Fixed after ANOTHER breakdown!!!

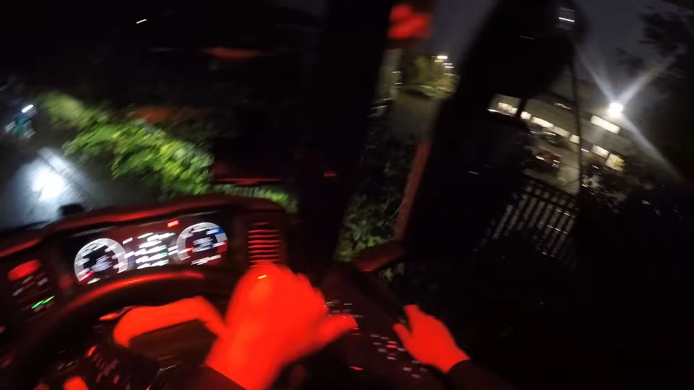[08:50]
Frigging hell. Oh, I'm going to start swearing in a minute. Oh, this is just... Right, we'll let him go. It's just not going well. Oh, for the love of God. I'm actually going to start shouting in a minute. I'm getting the hump now. They're just getting in my way. Parking cars and running down the side. It's actually starting to annoy me.